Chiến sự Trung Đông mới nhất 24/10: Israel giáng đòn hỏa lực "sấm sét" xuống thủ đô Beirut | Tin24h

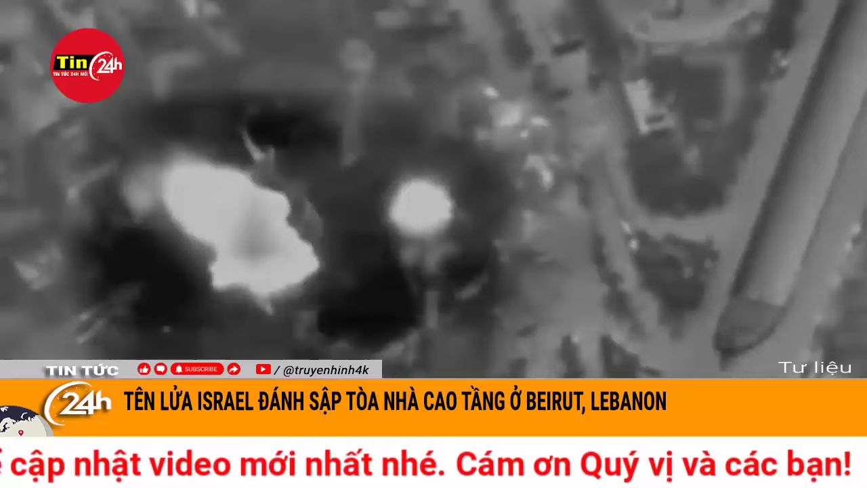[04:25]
một nhiếp ảnh gia đã chụp được thời khắc quả tên lửa của quân đội nước này ráng xuống một tòa trung cư ở thủ đô Beirut của Li Băng vào ngày 22 tháng 10. Theo hình ảnh được nhiếp ảnh gia này ghi lại, tên lửa của Israel đã đánh sập tòa nhà có lợi ích của Hekbollah ở thủ đô Beirut, cho thấy sức tàn phá khủng khiếp của các loại vũ khí hiện đại.